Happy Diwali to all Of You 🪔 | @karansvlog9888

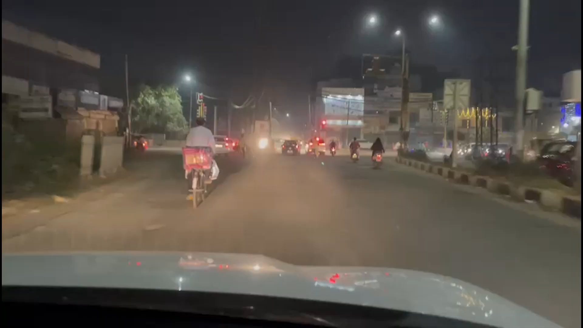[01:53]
ट्रैफिक और रोड बन करके ना ट्रैफिक काफी घट गया ना, सारी खोल दी थी,
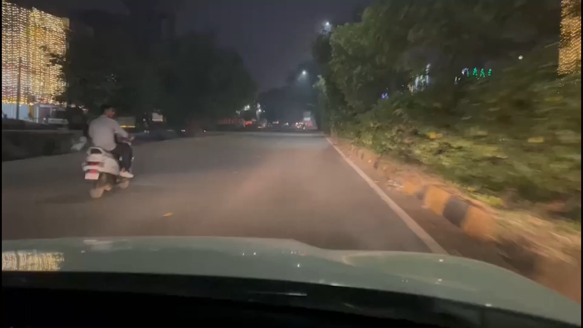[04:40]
मैं रोड पे कहीं नहीं, रौनक सी हलचल सी है, हाँ हर सारा एकदम मतलब रोड खाली हो रही है, सब अपने अपने घर में जाके दिवाली मना रहे हैं।
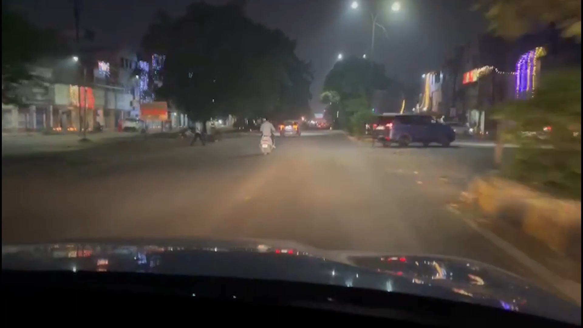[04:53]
दुकान पे सब ਨਗਾ ਸੀ ਸਾਰ ਬੰਦੇ ਆਪਣਾ ਆਪਣੇ ਕੰਮ ਕਿਸੇ ਨੇ ਆਫਿਸ ਜਾਣਾ ਕਿਸੇ ਸ਼ੋਪ ਦੁਕਾਨ ਤੇ ਜਾਣਾ ਕਿਸੇ ਨੇ ਮਤਲਬ ਕਿ ਫੈਕਟਰੀ ਜਾਣਾ ਤੇ ਉਹਦੇ ਕਰਕੇ ਆਪਣਾ ਰਸ਼ ਹੈਗਾ ਸੀ ਰਸ਼ ਸਾਰਾ ਖਤਮ ਹੋ ਚੁੱਕਿਆ